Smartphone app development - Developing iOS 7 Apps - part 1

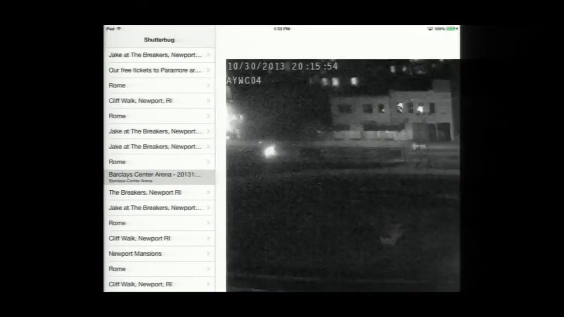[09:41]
You'll see there's a white at the top. That's not really quite right. And this white on the left, do you see the white on the left? What's going on with the white on the left?